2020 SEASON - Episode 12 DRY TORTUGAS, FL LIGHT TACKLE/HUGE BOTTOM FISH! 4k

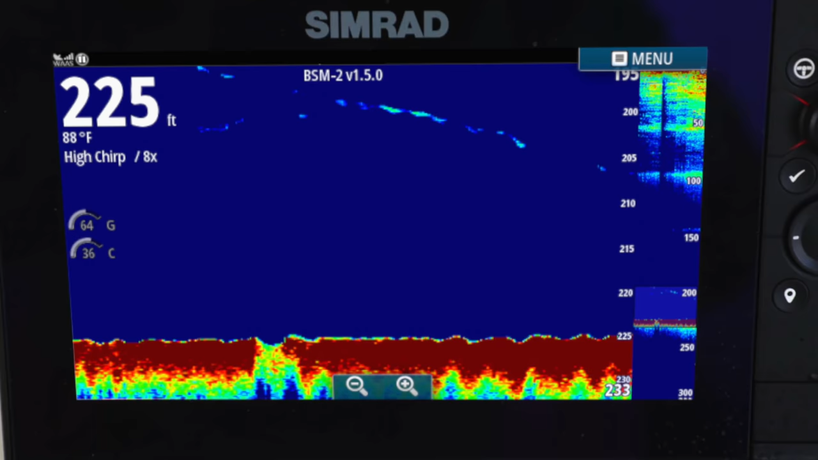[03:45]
On screen: depth 225 ft, water 88°F
we were looking for any deviations in the bottom depth whether it was a rise you know 10 15 feet
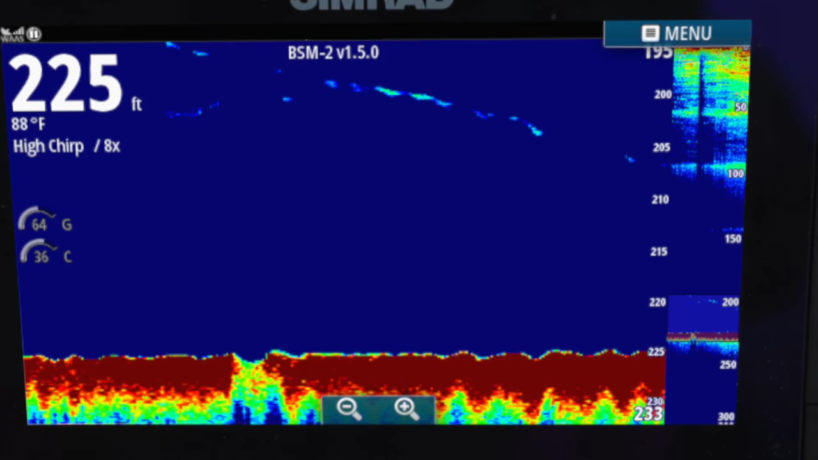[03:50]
On screen: depth 225 ft, water 88°F
or drop and also any fish it was hard bottom Daniel Delft hooks up oh come on Daniel
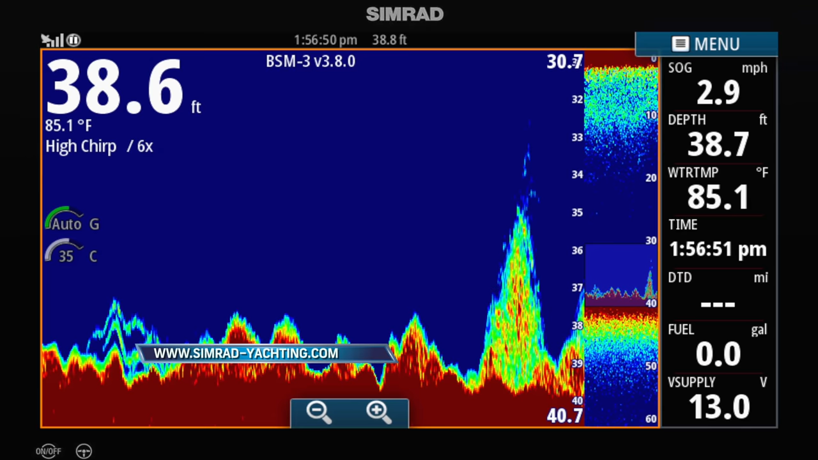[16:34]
On screen: water 85.1°F, speed 2.9 mph
200 kilohertz range is best for depth readings shallower than 400 feet
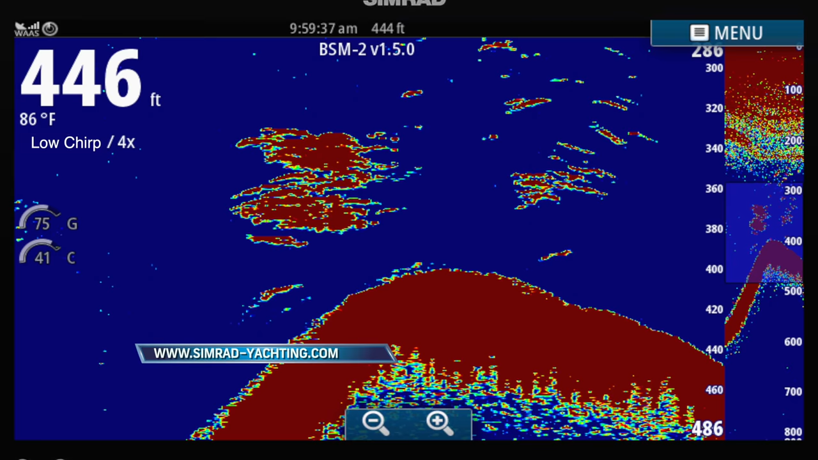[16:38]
On screen: water 86°F
whereas one in around the 50 kilohertz range is better suited for deep water readings
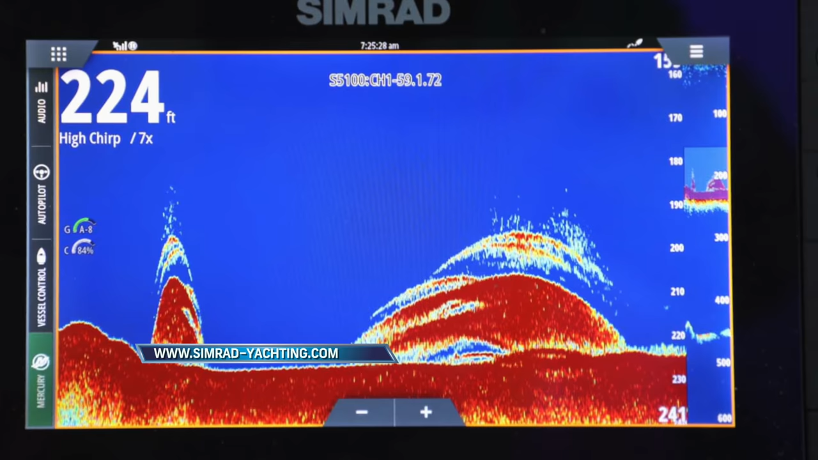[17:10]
On screen: depth 224 ft
multi-signal readings provide much greater target separation that is fish are more clearly defined regardless if they're tightly stalking bait or holding tight to bottom or over a wreck it's the same with bottom
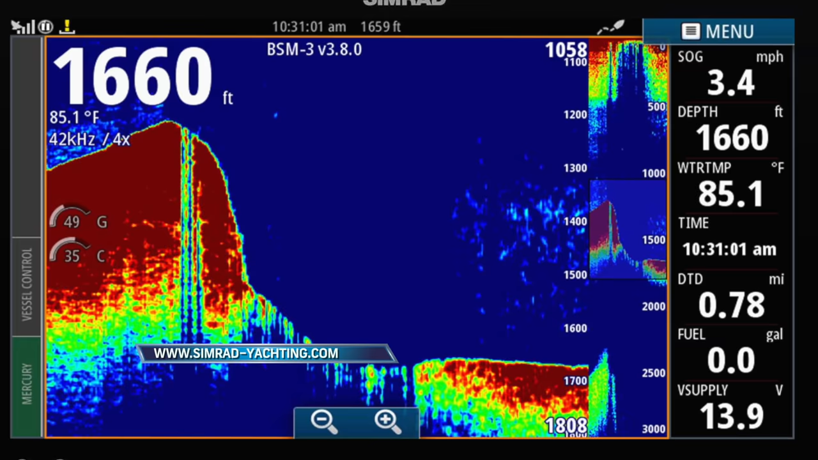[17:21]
On screen: depth 1660 ft, water 85.1°F, speed 3.4 mph
structure as the slightest vegetation or growth can be distinguished along
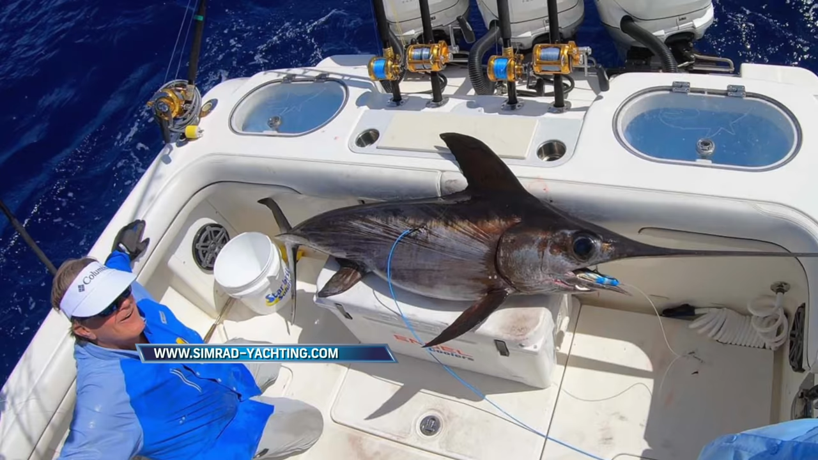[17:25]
with any forms of life residing there choose the right sonar it is right for your
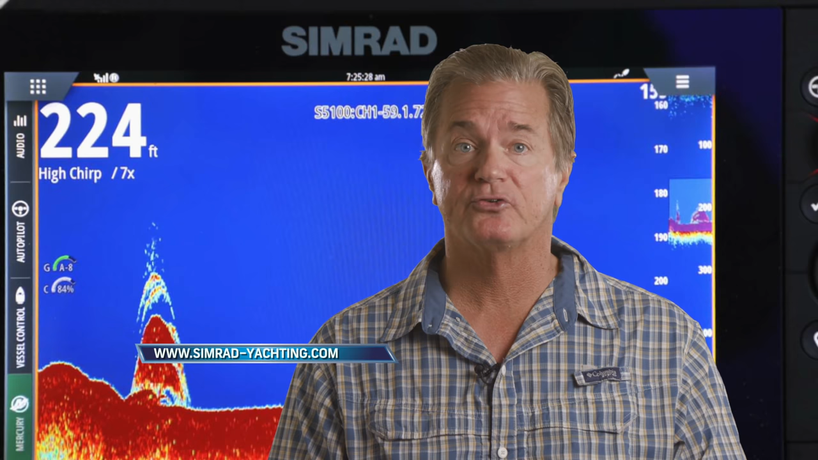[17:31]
On screen: depth 224 ft
style of fishing match it up with a quality chirp enhanced transducer and you'll always know what's underneath your boat or around it